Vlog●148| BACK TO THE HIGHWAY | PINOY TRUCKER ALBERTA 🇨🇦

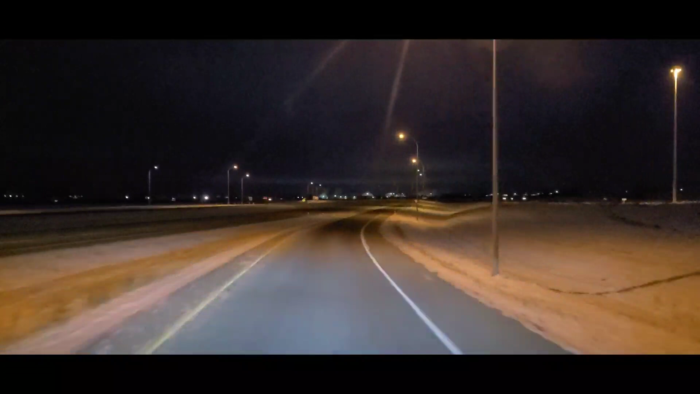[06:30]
so ayan nandito na tayo sa highway 2 so mamayan lang ulit